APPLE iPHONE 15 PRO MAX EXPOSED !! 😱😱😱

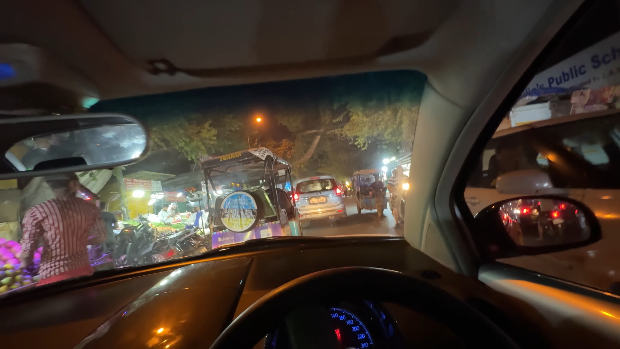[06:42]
भाई लेजिट बता रहा हूँ लोगों को तमीज़ नहीं है गाड़ी चलाने की, ज़रा देखना यार ये बीच रोड में भी घुसे पड़े हैं उधर से।